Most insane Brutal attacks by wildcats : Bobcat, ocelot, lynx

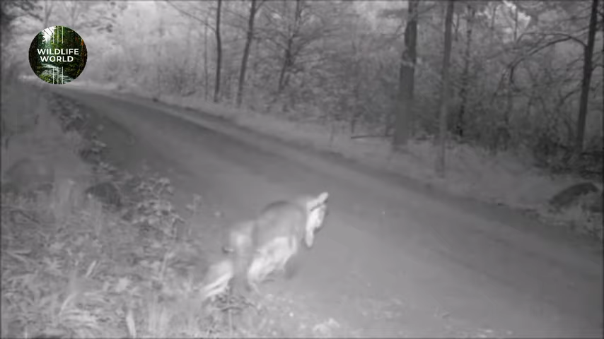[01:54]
Check out the Bobcat's stealthy, snake-like moves as it sneaks up on its unsuspecting prey. And when the moment strikes, BAM!
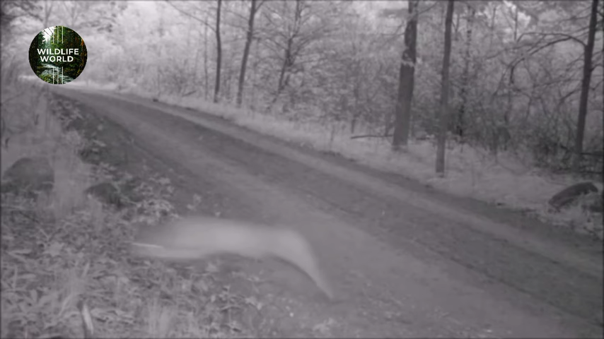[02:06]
It pounces like a ninja, grabs its meal by the neck with a powerful bite, and whisks it away from the woods to the road. All in one swift motion. Now that's what I call dinner with a side of adrenaline.